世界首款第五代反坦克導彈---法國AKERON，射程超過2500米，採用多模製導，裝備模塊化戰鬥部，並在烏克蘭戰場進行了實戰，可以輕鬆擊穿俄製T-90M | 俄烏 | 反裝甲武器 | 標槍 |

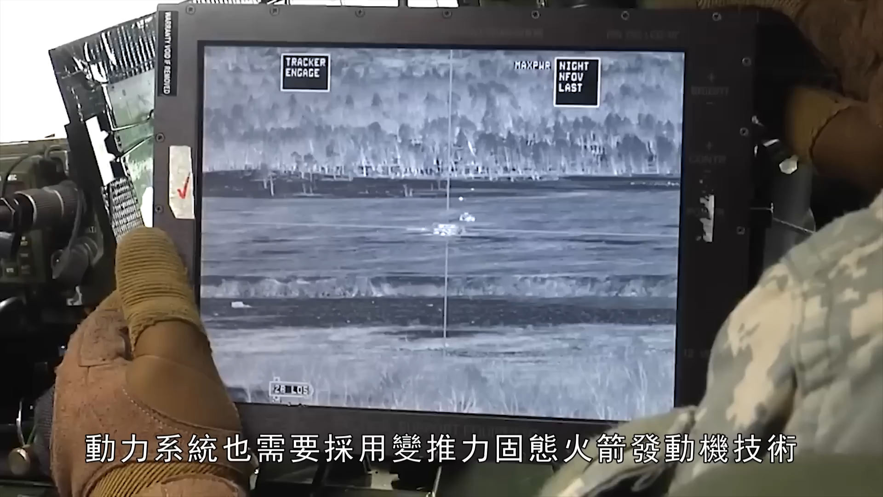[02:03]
推力固态火箭发动机技术能够大范围调节推力使得导弹能够实现远距离
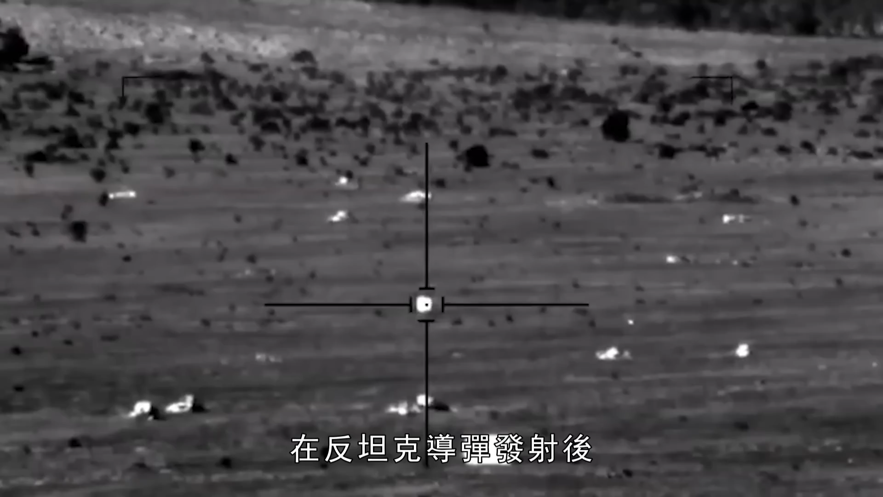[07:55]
在反坦克导弹发射后通过导引头画面搜索目标可以选择
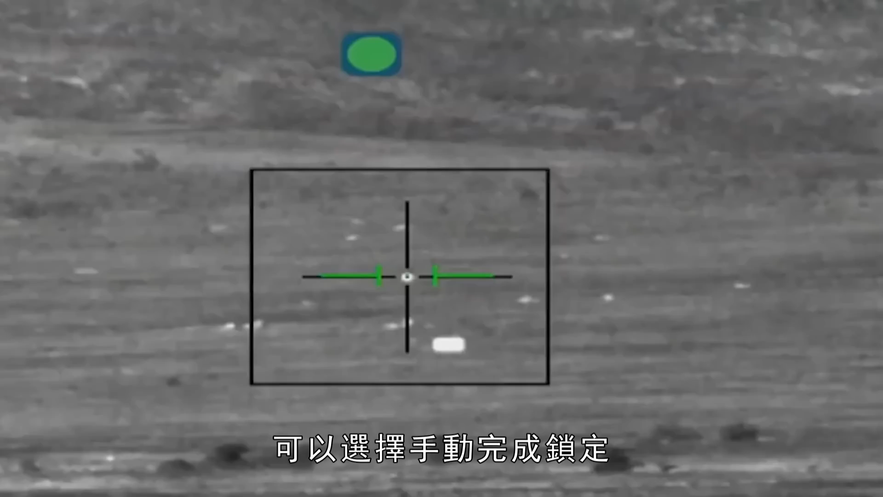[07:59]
手动完成锁定也可以全程守控并且支持中途更换目标第三种
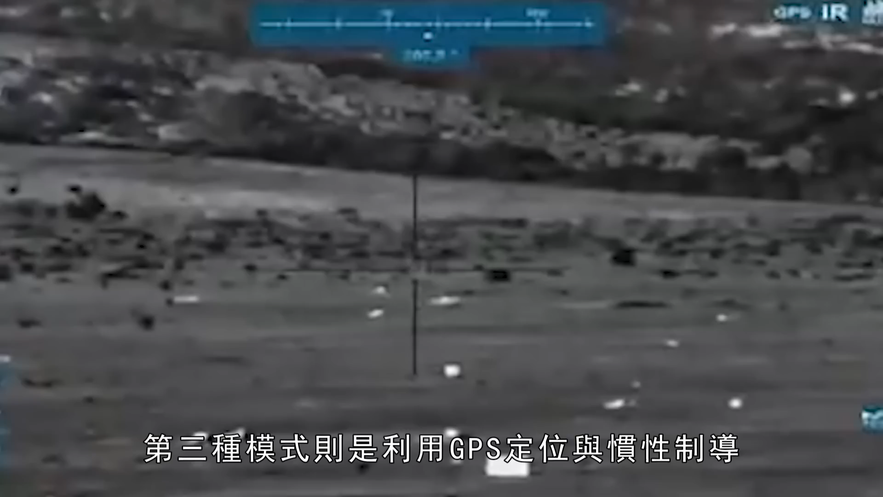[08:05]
模式则是利用GPS定位与惯性制导通过发射器接收侦查网络内